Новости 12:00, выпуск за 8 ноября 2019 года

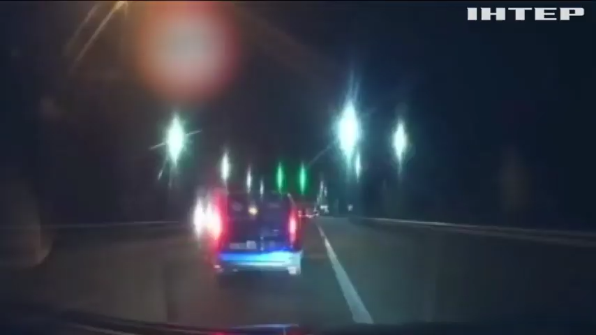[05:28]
Момент вибуху «Мерседеса» на Житомирській трасі зафіксував відеореєстратор однієї з автівок.